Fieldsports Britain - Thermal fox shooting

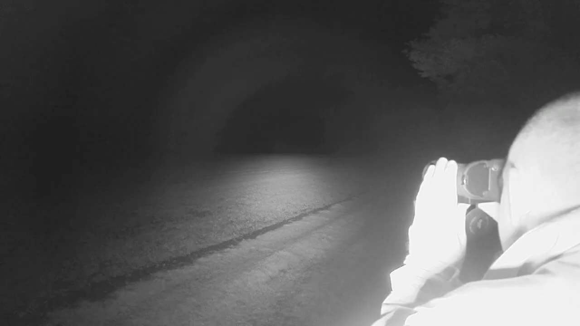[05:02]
We pick up eyes way in the distance, but no matter what we have to offer they're a nervy lot.
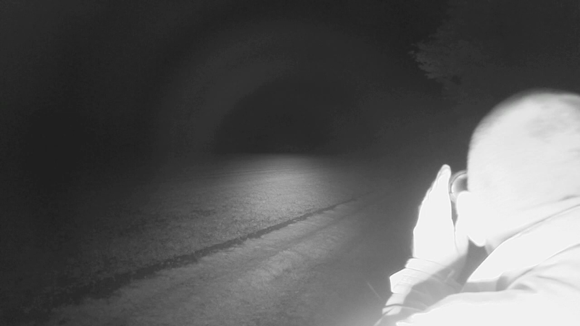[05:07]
Just setting up the call out here now.
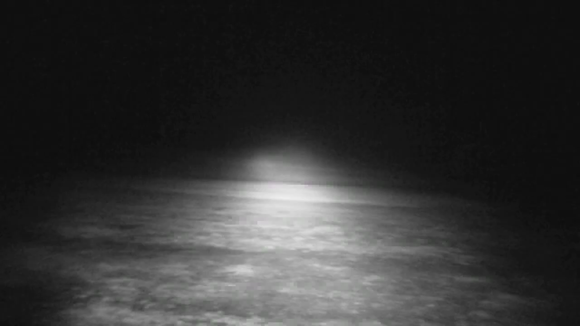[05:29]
but we're starting to work hard for our Charlies.
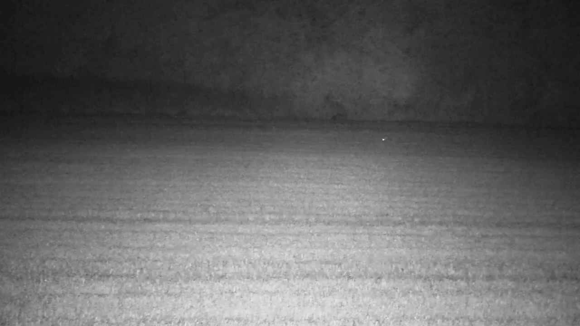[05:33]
We end up back where we started and there's a set of eyes along the bottom hedge.
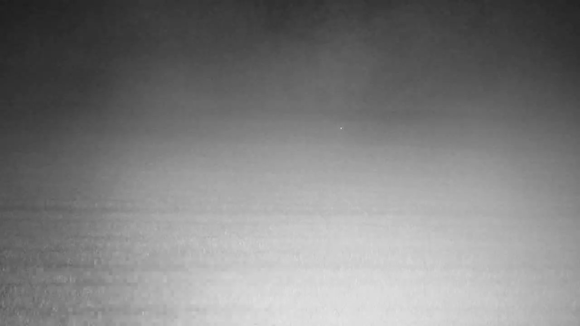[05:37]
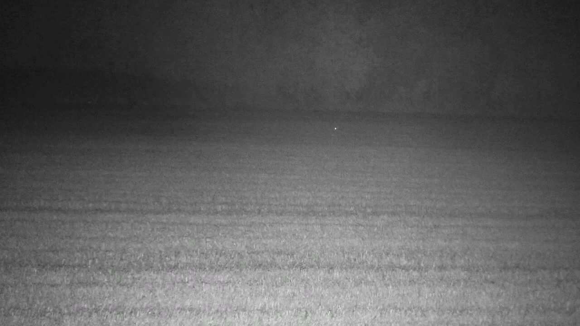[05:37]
Darren doesn't mess about.
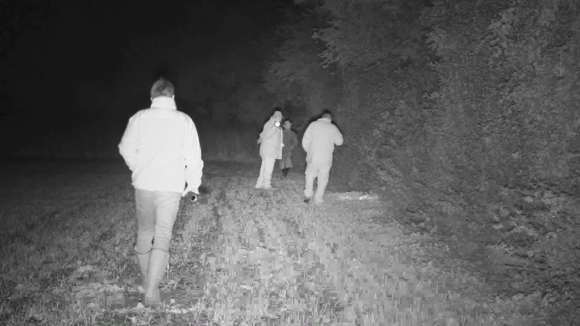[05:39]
It's hard hit, but we can't find it. A lovely whiff of it just then.
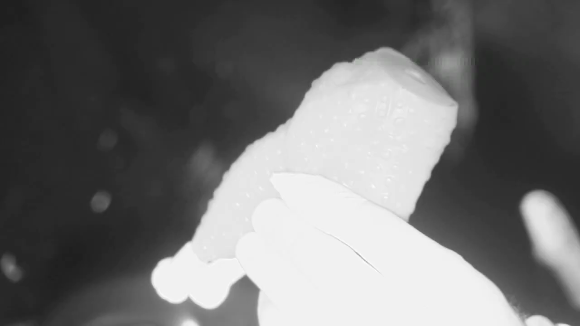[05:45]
Not all our kit is cutting edge.
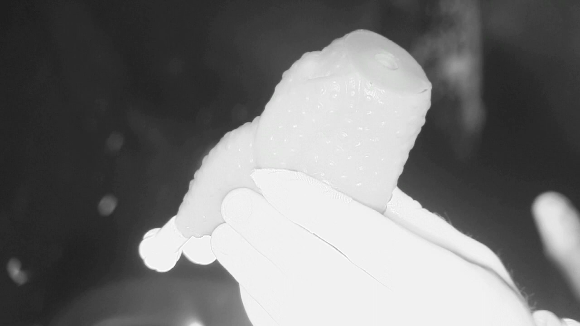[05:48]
If we struggle Roy is going to try squeaking using this high tech device.
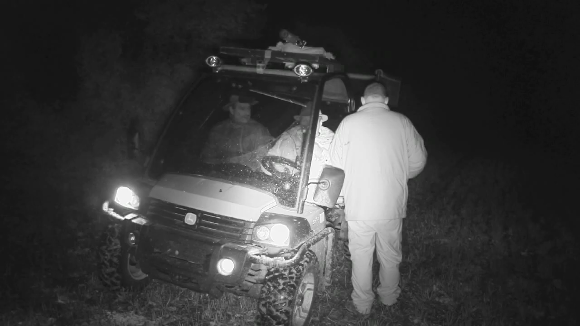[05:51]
Maybe we'll save it for another day.
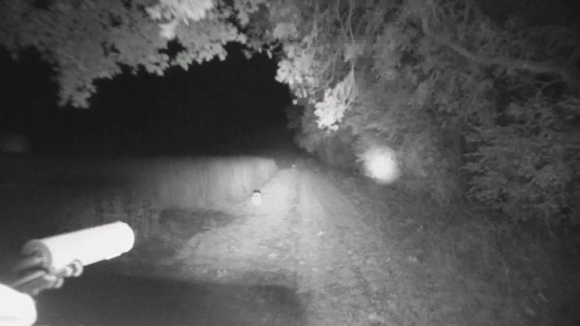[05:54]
It is now about midnight and nothing is responding.
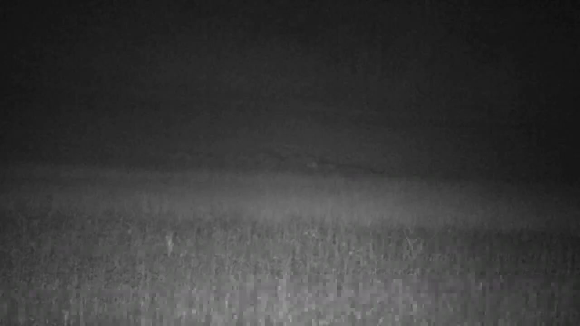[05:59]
We spend a good ten minutes trying to play this fox but it's fruitless. Or so we think. We swing around and bump into this chap coming towards us.
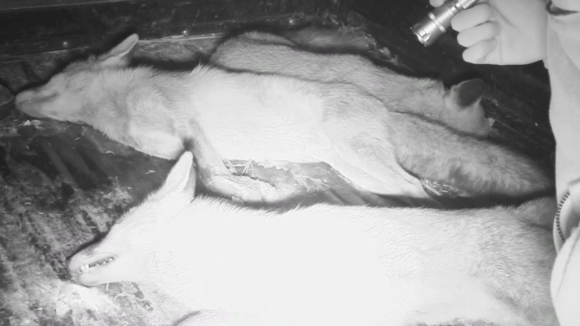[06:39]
So at least we got that one a bit closer for you, eh? We struggle on for another couple of hours and we see nothing.
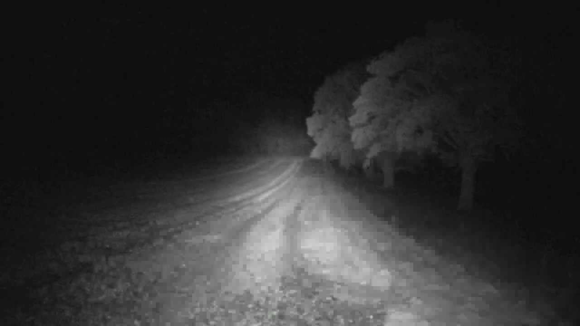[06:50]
It is one of the first cold November nights so maybe they've gone to ground.
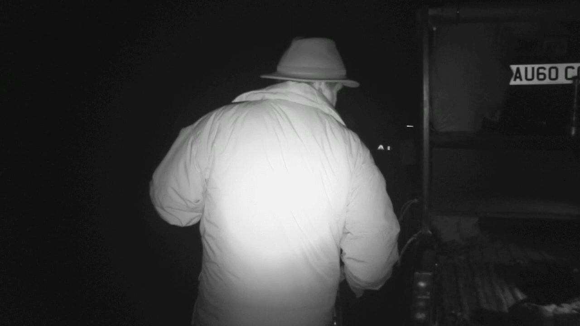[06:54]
However, considering the odds were against us we did ok. Darren bright-eyed and bushy-tailed. Roy flying blind.